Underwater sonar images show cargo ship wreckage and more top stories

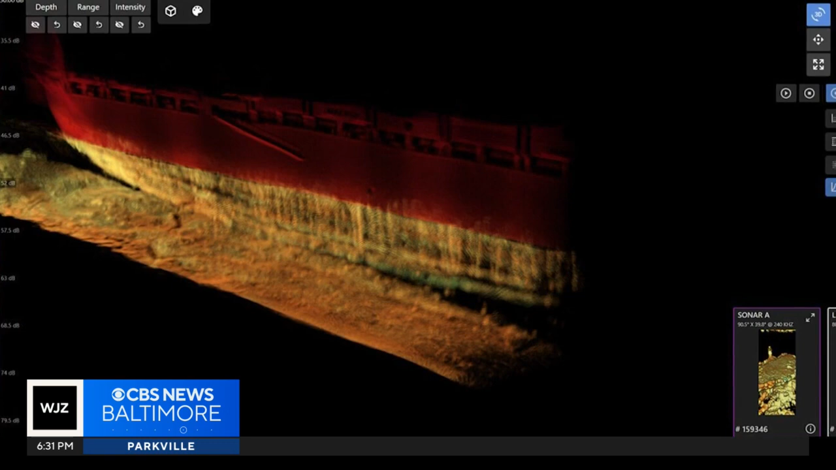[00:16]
The governor insists the job will get done as quickly as possible, as long as it is safe.
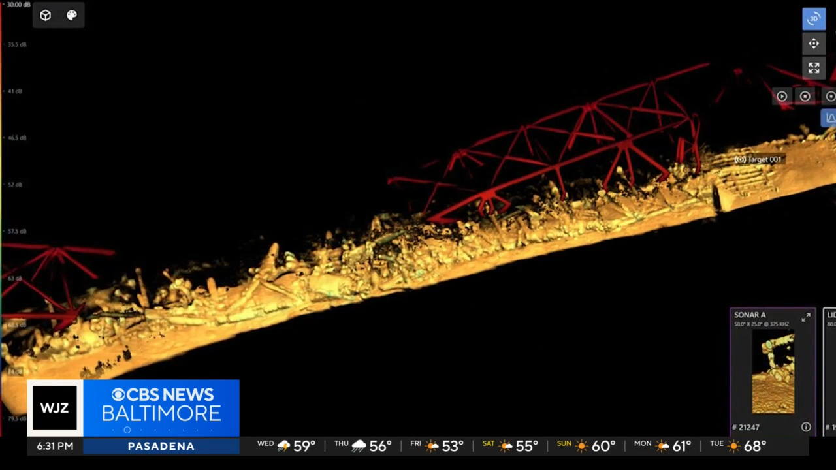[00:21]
These new sonar images show just how bad things are under the water. Concrete and steel bars twisted together, complicating the salvage effort.
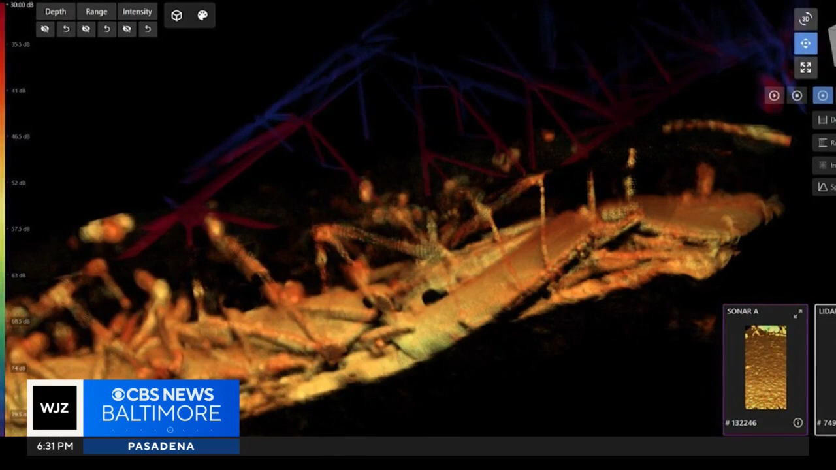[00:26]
The Coast Guard admiral helping lead the effort spoke about it a short time ago.